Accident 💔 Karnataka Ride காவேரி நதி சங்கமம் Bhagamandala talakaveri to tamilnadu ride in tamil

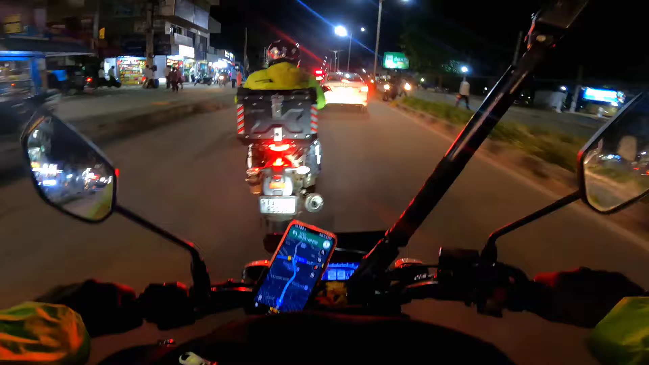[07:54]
இப்போ தலைவர் இங்கே வந்து ஸ்பிட் பண்ண போகிறோம், பெரிய போகிறோம். இன்னும் ஒரு 10 கிலோமீட்டர் தான்.
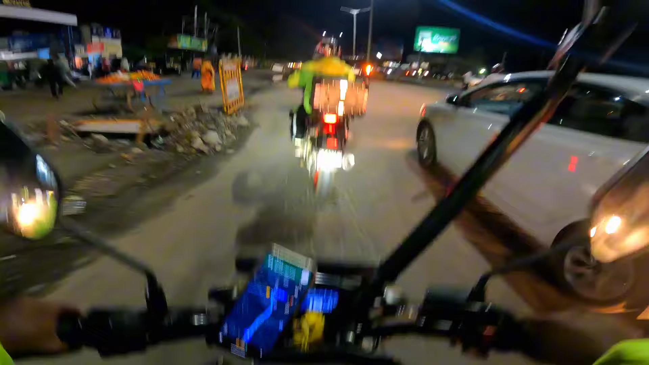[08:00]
அதனால் மைசூர் ரீச் ஆகிட்டோம்ப்பா. ரிங் ரோடா?
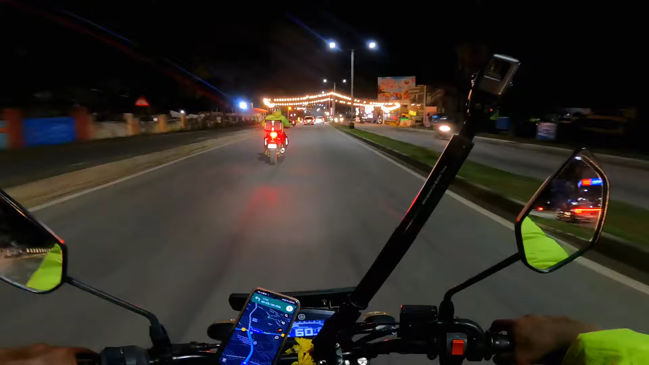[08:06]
ஃபைனலாக அவுட்டர் ரிங் ரோடில் ஜாயின் ஆகிட்டோம். நம்ம ஊருக்கு போகிற வழியில் அது இல்லாமல் இன்னும் ஒரு 10-15 கிலோமீட்டருக்குள்ளே தான்.
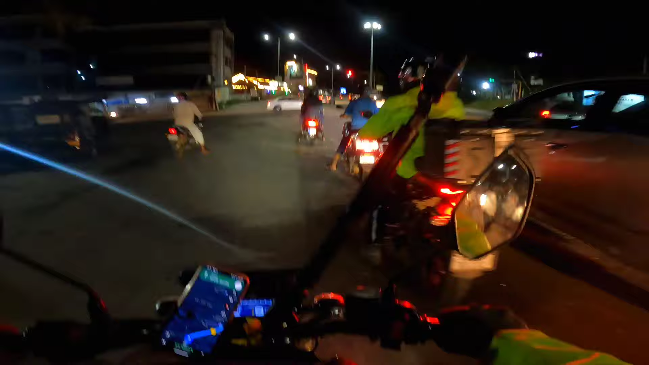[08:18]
இன்னும் எத்தனை கிலோமீட்டர் டிஸ்டன்ஸ் இருக்கு உங்களுக்கு?